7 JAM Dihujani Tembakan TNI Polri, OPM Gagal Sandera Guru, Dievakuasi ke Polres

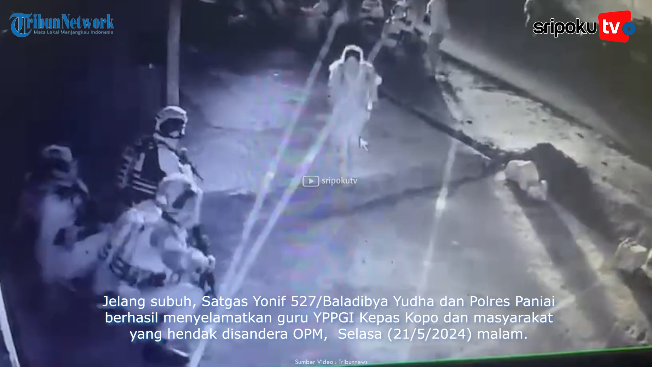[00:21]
Bala di Biayudah dan Paldres penyaih berhasil menyelamatkan guru YPPGI ke Paskopo dan masyarakat yang hendak di Sandara OPM pada selas-sela 21 Mei malam.